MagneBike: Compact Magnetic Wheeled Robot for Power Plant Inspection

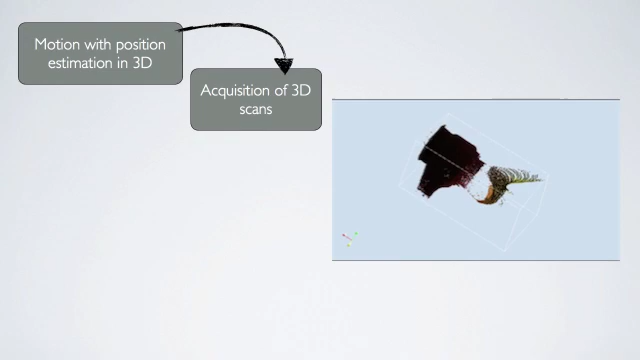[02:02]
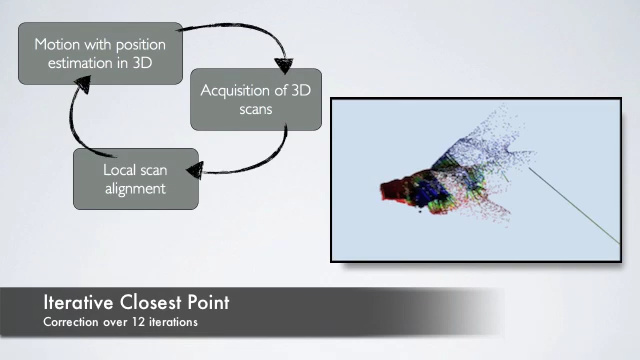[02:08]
Iterative closest point algorithm is then used to align 3D scans and update the robot position approximated by 3D odometry.
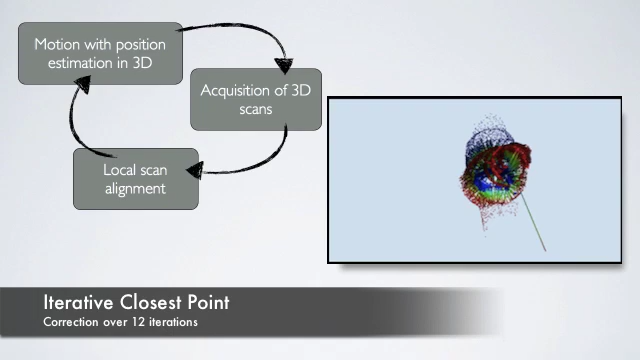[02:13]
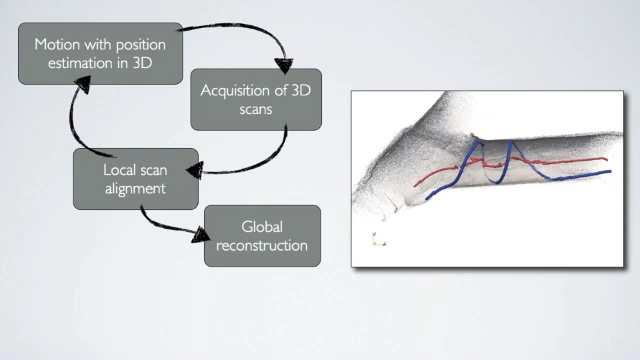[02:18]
Finally, local maps are combined to reconstruct a global map.
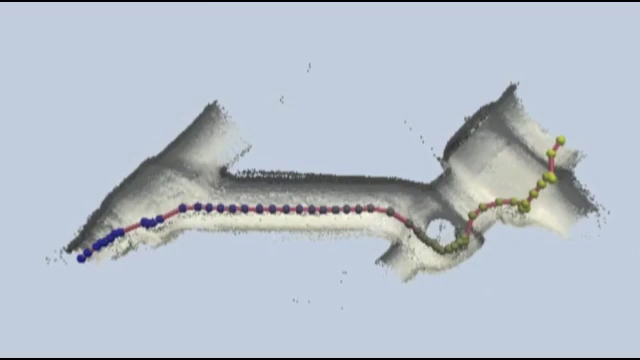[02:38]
On the cut view of the final 3D map, the dots indicate the locations where 3D scans were taken.